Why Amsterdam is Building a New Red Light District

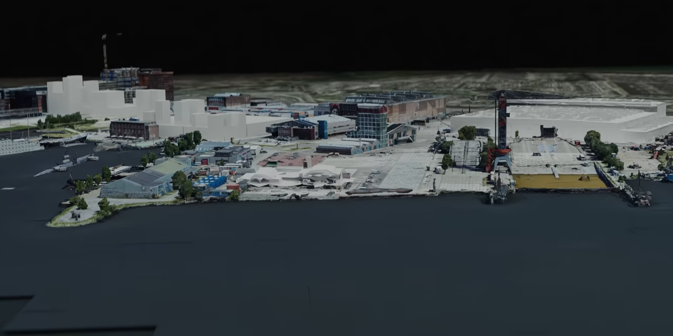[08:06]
It has plenty of room for additional buildings, such as for any needed security or additional parking,